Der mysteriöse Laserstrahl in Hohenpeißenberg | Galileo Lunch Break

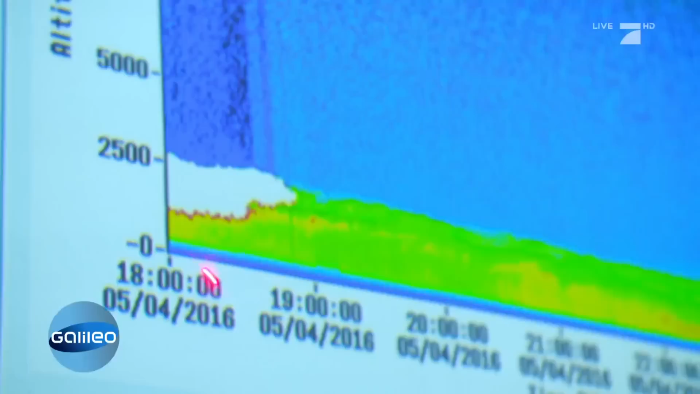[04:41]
Bis in eine Höhe von 15 Kilometer. Heute gibt es keine gefährlichen Teilchen. So sieht also ein unauffälliges Ergebnis aus.
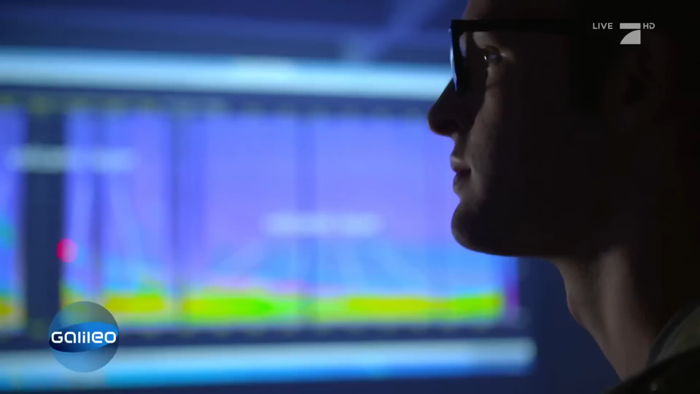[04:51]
Wäre Vulkanasche in der Luft, dann sähe das Monitorbild dagegen ganz anders aus.